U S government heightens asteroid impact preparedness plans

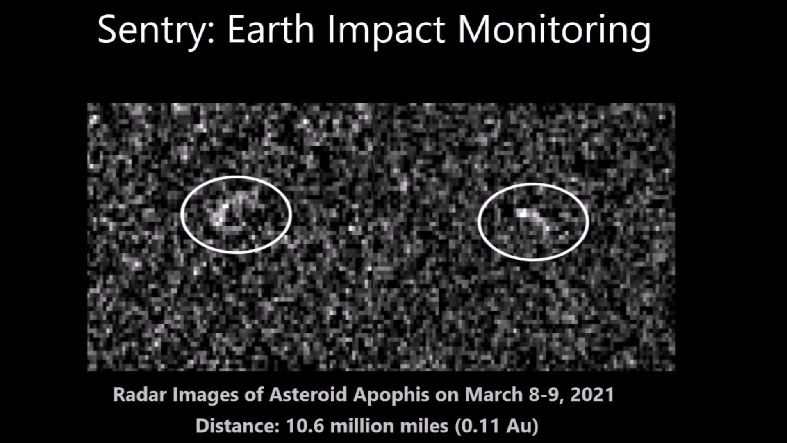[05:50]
at a distance of 0.11 astronomical units.
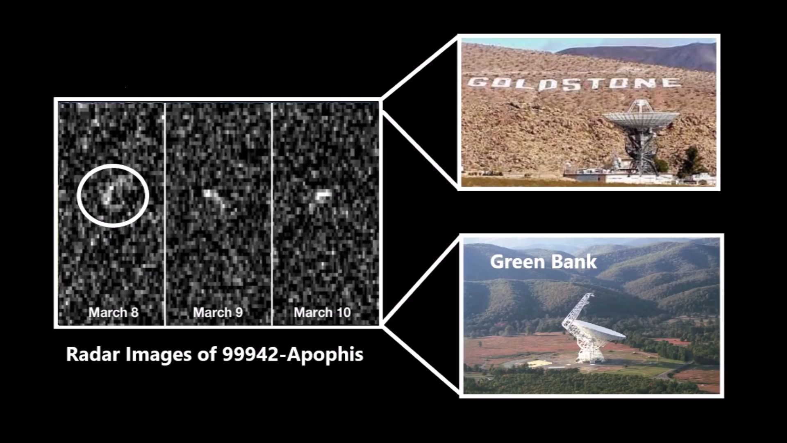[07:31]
where Goldstone transmitted a radar signal and Greenbank received the reflection. The new imagery will help astronomers in determining the asteroid's rotation rate and its axis spin. The information obtained by the imagery was then relayed to NASA's Planetary Defense Coordination Office,